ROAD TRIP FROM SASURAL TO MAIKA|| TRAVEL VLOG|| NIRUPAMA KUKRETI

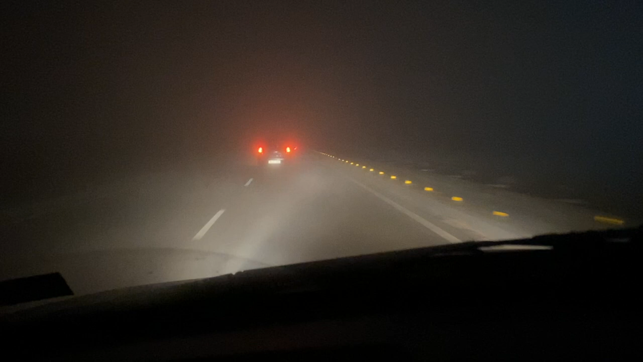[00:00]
at the goddamn fog, hey Bhagwan. What speed we are driving? What is the speed? I can't see the speed. Will you tell me the speed?
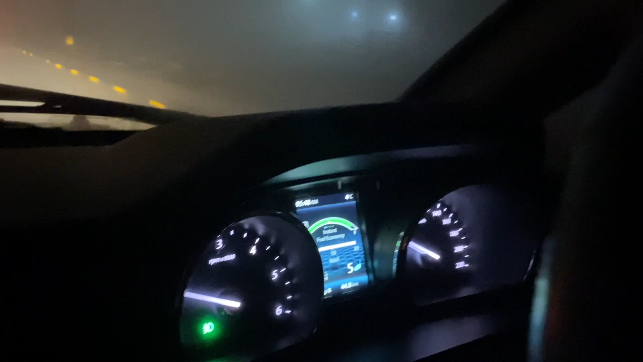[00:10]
We are going 40. 40. Oh my god. We have a long way to go.